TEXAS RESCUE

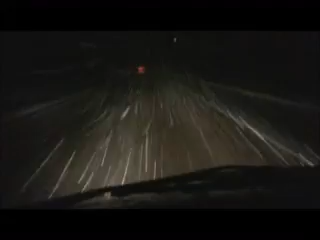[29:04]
Allison and I are driving through a terrible snowstorm, still in Oklahoma. We've been on the road for hours and hours, and it's just going to get slower and slower. We haven't even got close to the Mexico border. I'm not sure if we're going to have to pull over and get another hotel. not sure what we're going to do with these puppies if we do. So it's been a really hard trip, a hard capture.